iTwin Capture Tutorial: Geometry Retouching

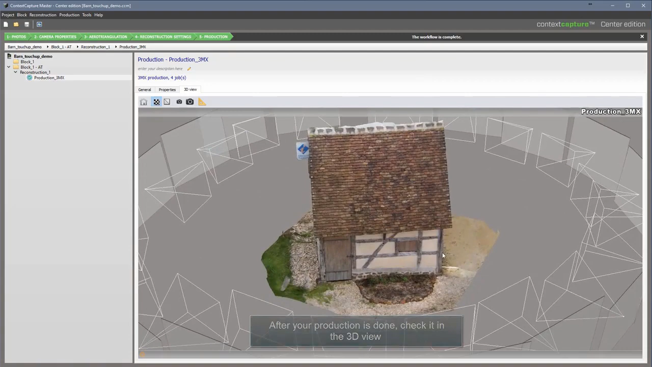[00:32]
Spot the part of the mesh you want to edit
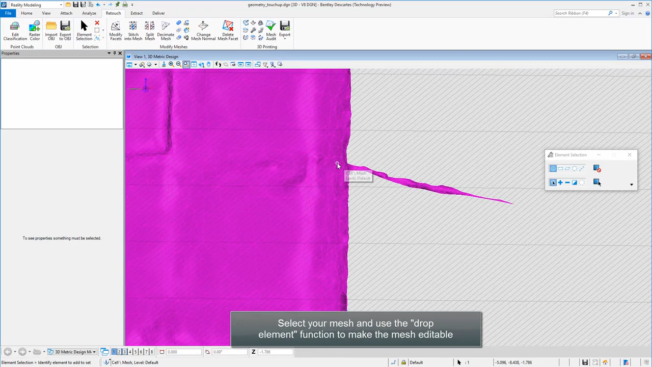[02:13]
Select your mesh and use the drop element function to make the mesh editable
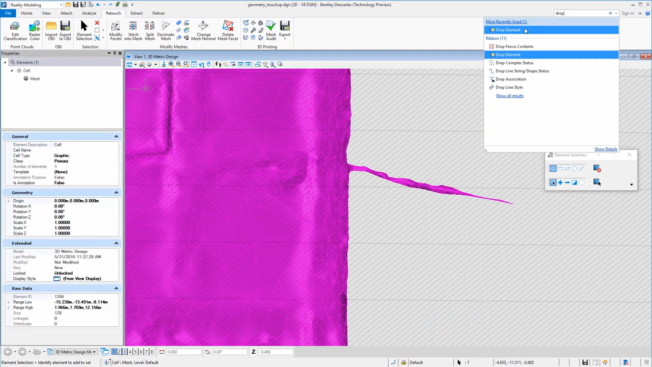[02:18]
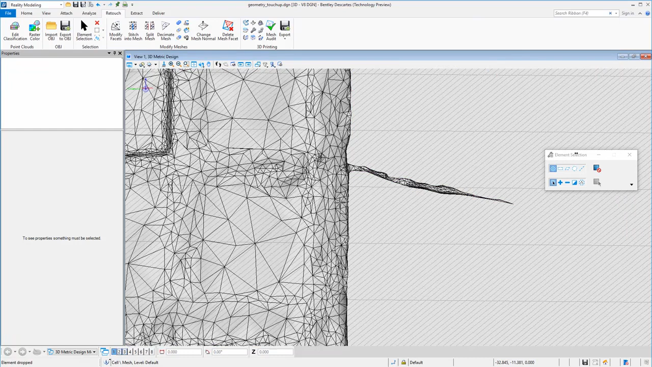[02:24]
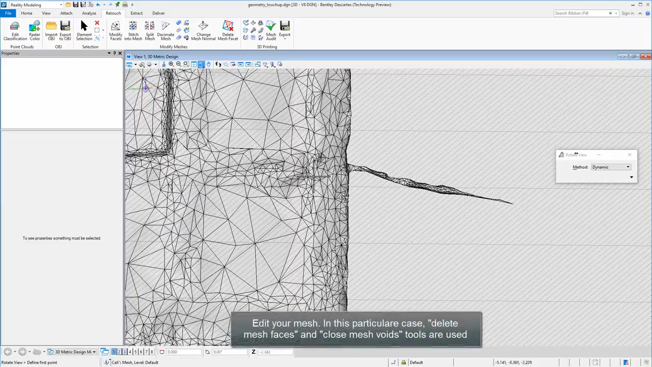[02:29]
Edit your mesh In this particular case, delete mesh faces and close mesh voids tools are used